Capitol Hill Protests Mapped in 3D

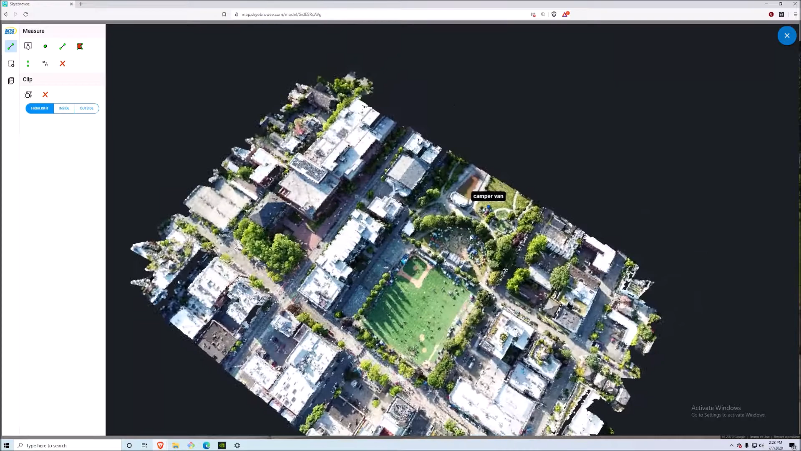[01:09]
out so we have the water tower as reference and you can see how it's really changed over time and this is really good for pre-planning for fire especially
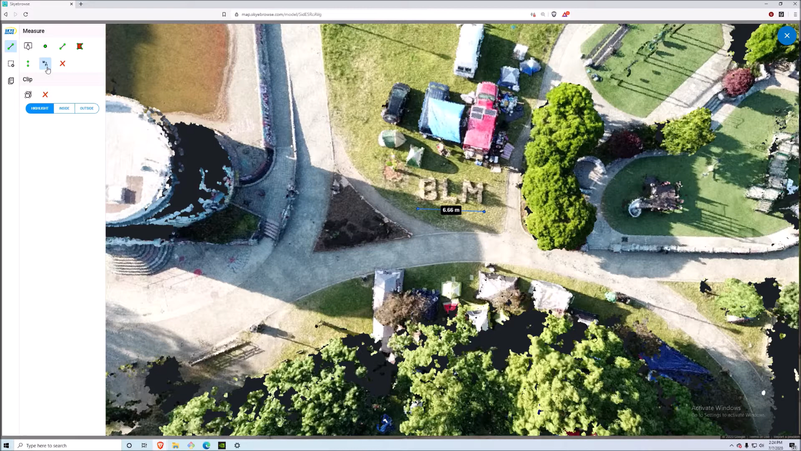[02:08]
you'll have the area in metric as well so I just wanted to show you this really cool feature that we had right here showing a before and